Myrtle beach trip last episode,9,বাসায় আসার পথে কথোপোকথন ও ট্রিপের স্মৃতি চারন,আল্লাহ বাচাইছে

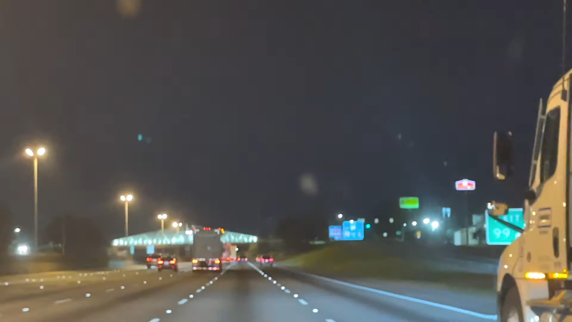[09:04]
আবার আমি এক জায়গায় লেফটটা নিতেছি, ওকে দিতেছে যাও, ওই যে পিছনে গাড়ি, তো